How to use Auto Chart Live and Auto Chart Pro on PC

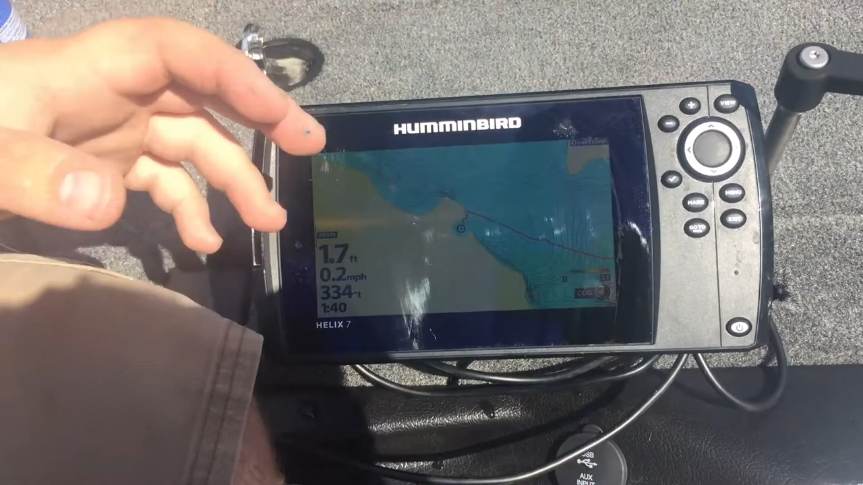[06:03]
On screen: depth 1.7 ft, speed 0.2 mph
to create one of these maps here so we have our starting point right now what we're going to do is we're going to drive and the zigzag pattern up and down
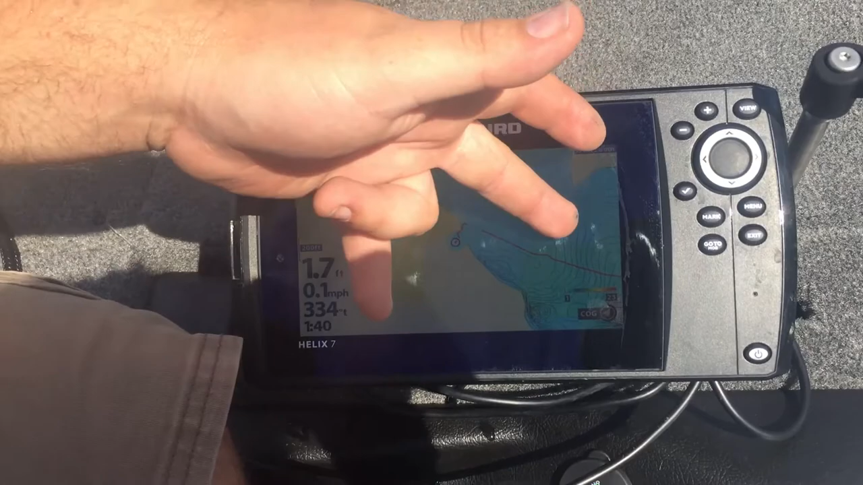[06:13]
On screen: speed 0.1 mph
once we have that we're going to change directions and driving the zigzag pattern this way what that's going to do it's going to create a very detailed map
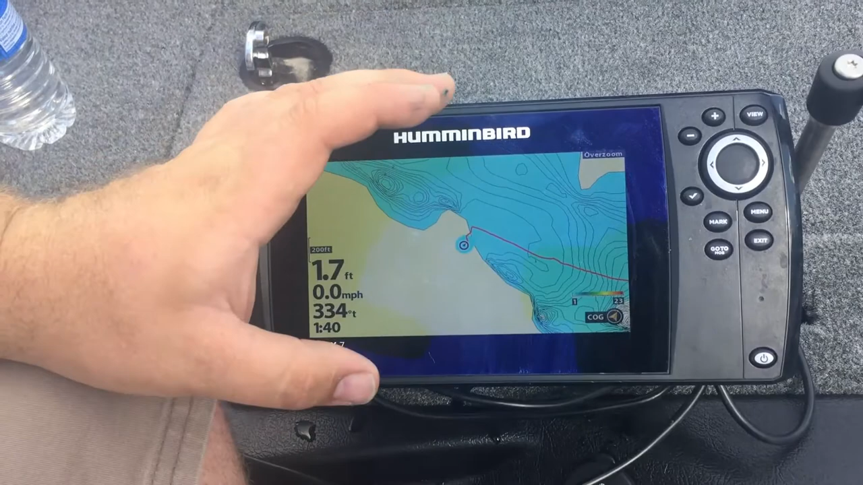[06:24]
On screen: depth 1.7 ft, speed 0.0 mph
it's going to be covering a very large area and by going over
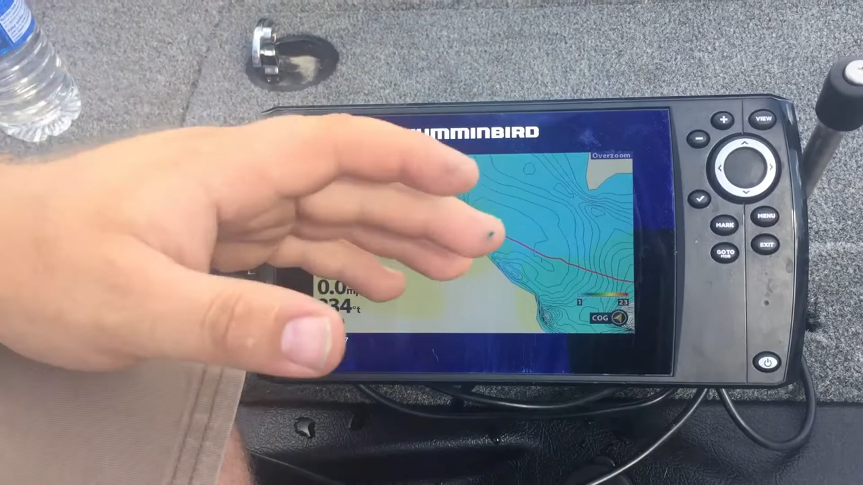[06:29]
both directions we might miss something or there might be a different angle that will show something different so by doing in that grid pattern we will have a very
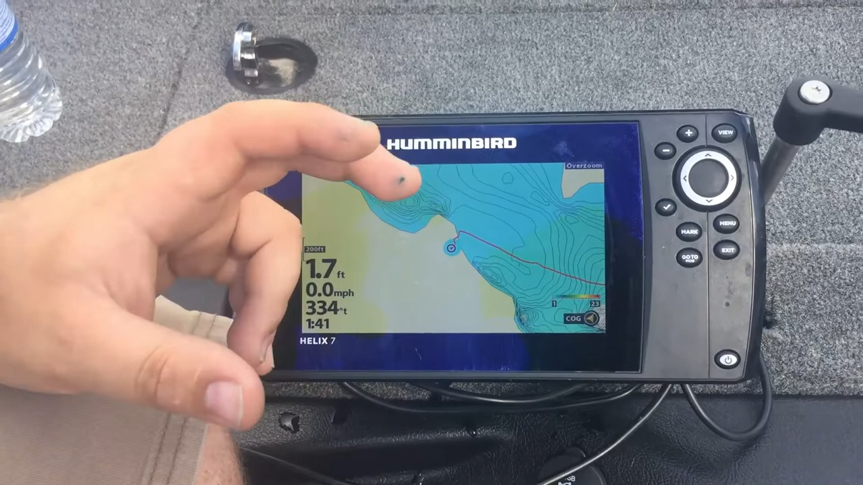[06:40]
On screen: speed 0.0 mph
accurate map that will be really good to go onto the computer once we're done that we will go back to the office and we'll show you exactly how to take this off your program
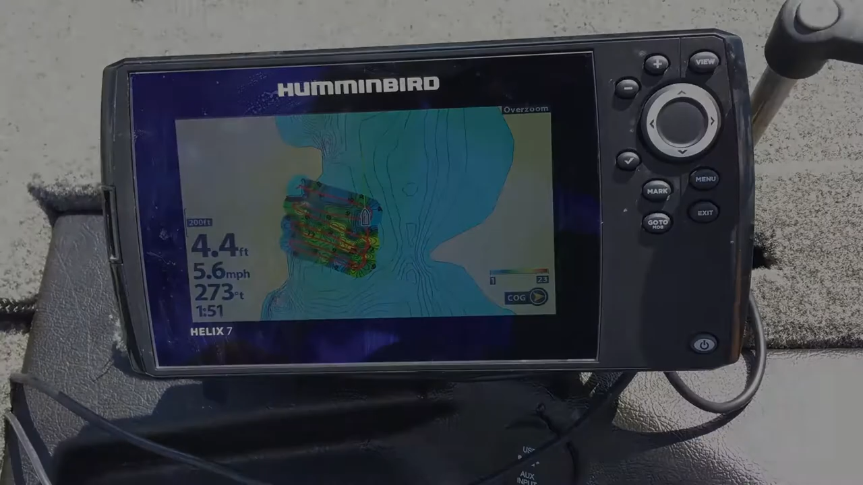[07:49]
On screen: depth 4.4 ft, speed 5.6 mph
Alright, so now what you can see here, we have gone north and south, east and west of this area. So you can actually see the zig-zag patterns on the screen here.
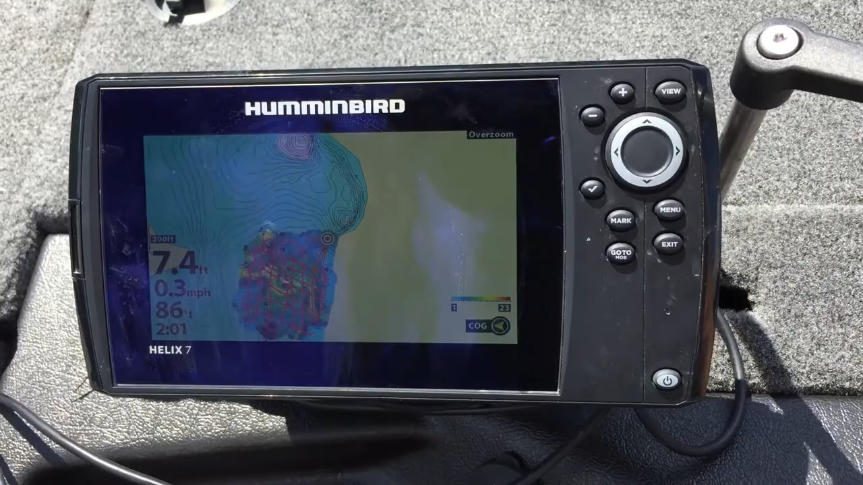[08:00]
On screen: depth 7.4 ft, speed 0.3 mph
So what we're going to do is we're going to pull this off and put this onto a computer
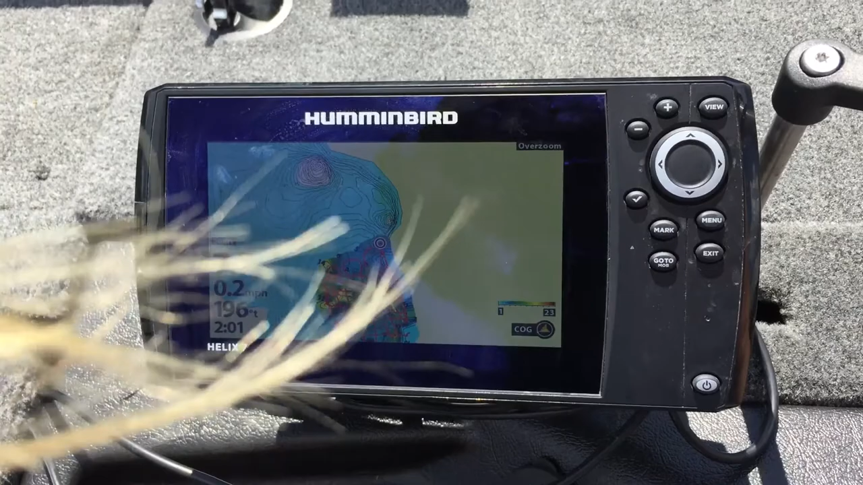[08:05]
and then actually take a look at what's going on on the map on this program.
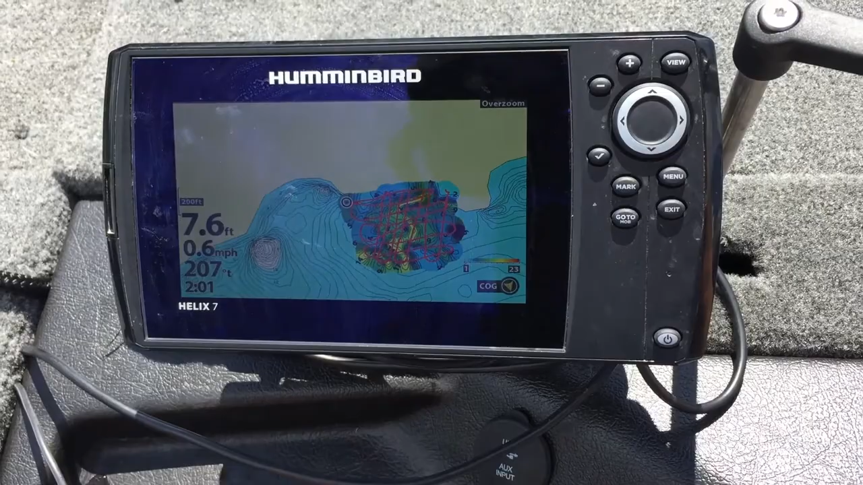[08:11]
On screen: depth 7.6 ft, speed 0.6 mph
So stick around, we're going to get right into it right now.
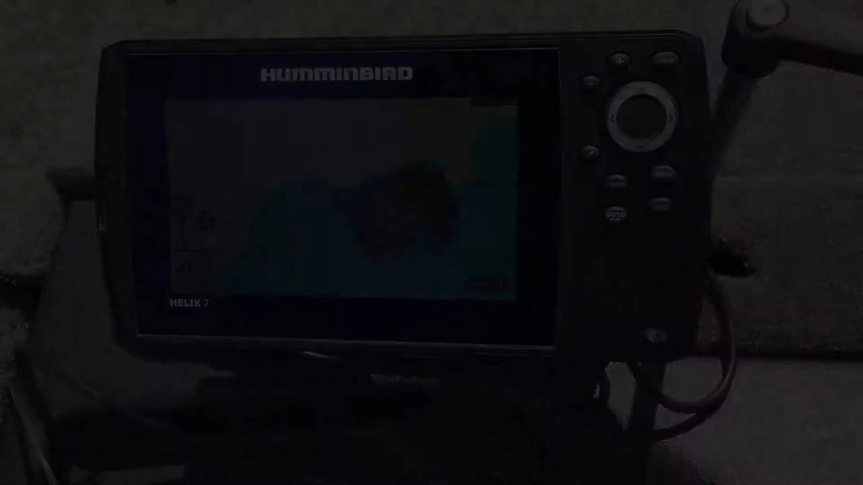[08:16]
Alright, so now that we're back at the office, we can actually take that data that we gathered while out on the lake. So I like to open up whatever the SD card folder is.
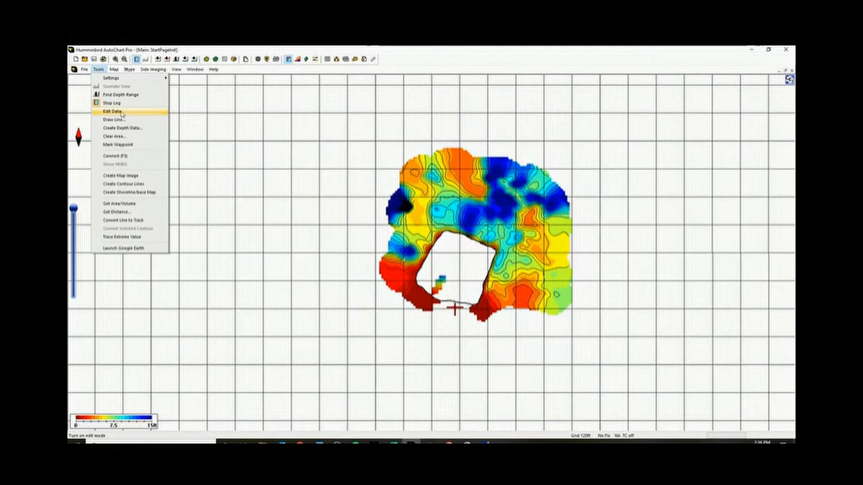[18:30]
So. New. Open. Shoreline. We can do this really quick here.
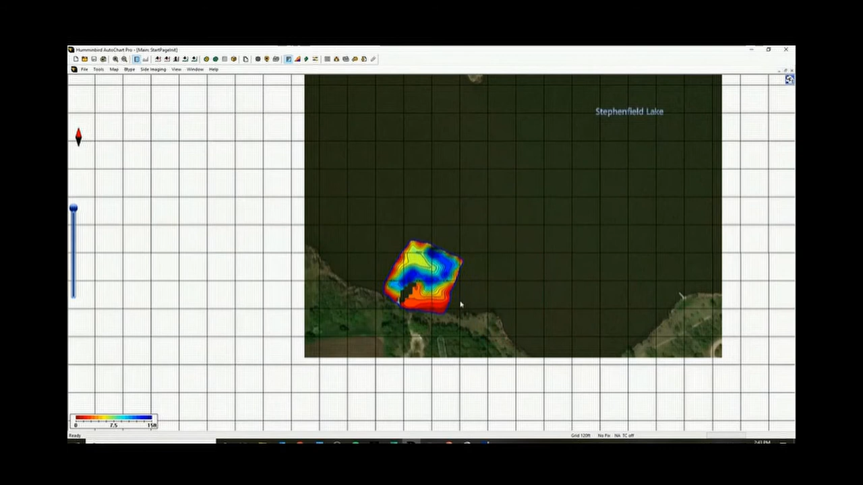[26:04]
So there's our completed map. Looks great. Just mentioned. If you right click. You can change. A lot of different things. Um.